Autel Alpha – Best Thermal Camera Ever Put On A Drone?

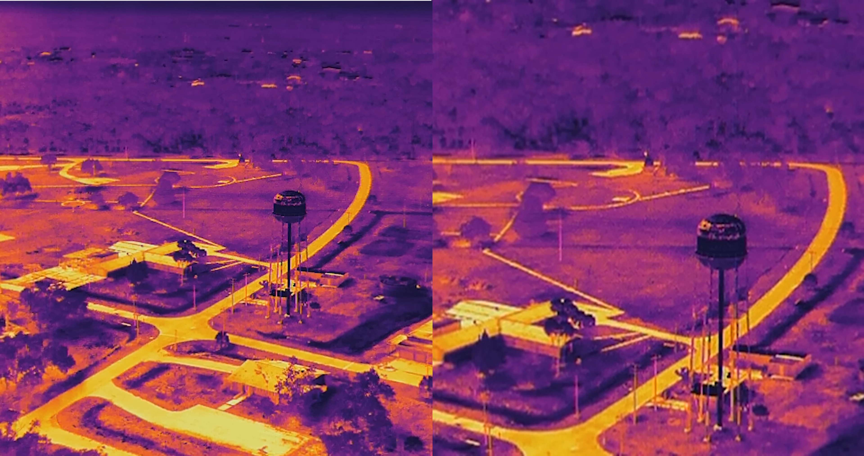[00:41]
Once you zoom all the way in on the 13mm, the 45mm camera automatically takes over and will take
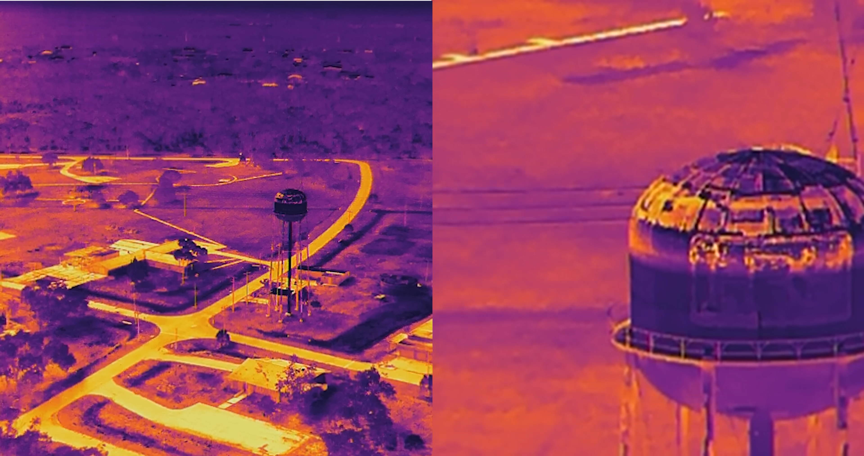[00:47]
that fuzzy image and instantly clear it up to make you have a nearly crystal clear picture.
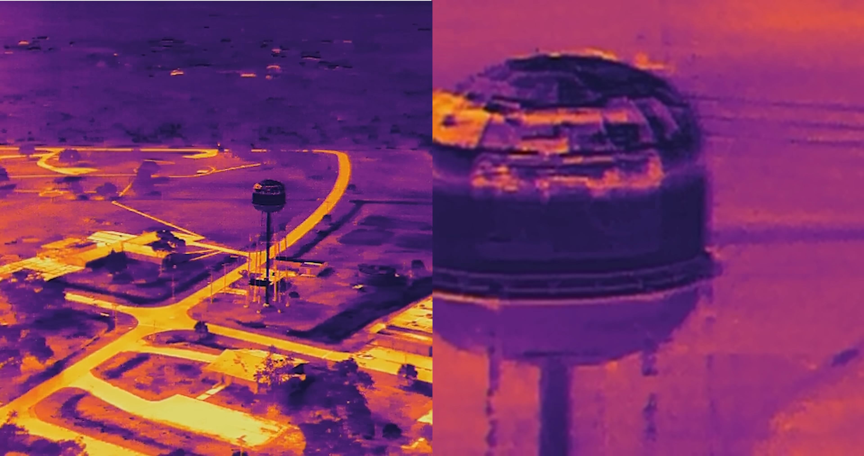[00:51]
These are both 640x512 thermal cameras,
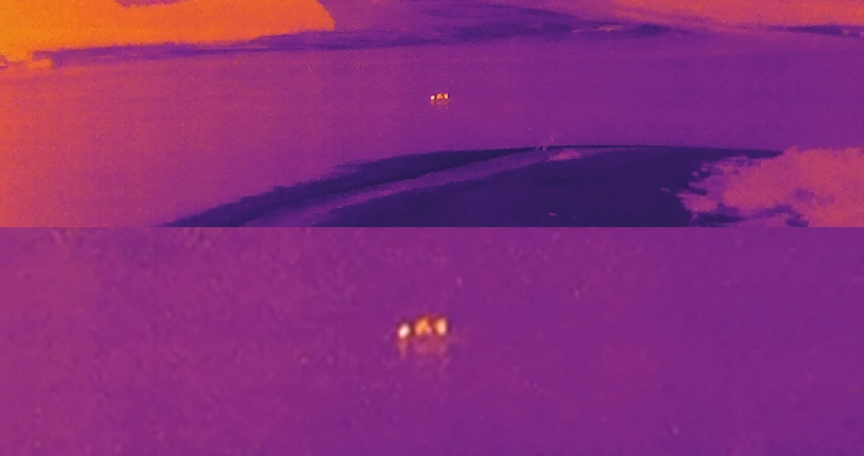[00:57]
and you still have the option to switch your color palettes to fit your need, as well as set isotherm levels to look for an exact temperature range.